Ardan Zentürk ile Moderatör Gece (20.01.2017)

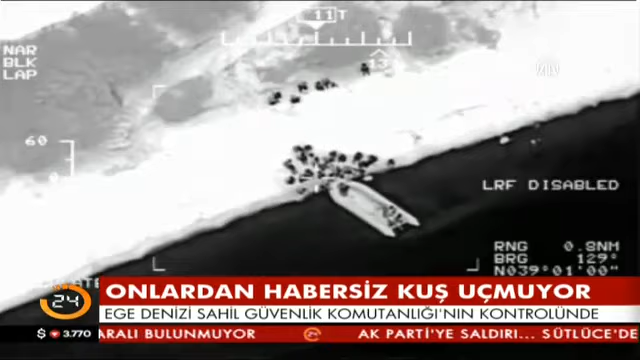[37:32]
180 deniz mili uzaklıktan görüntü alabilen suüstü radarı ve termal kamera bulunuyor.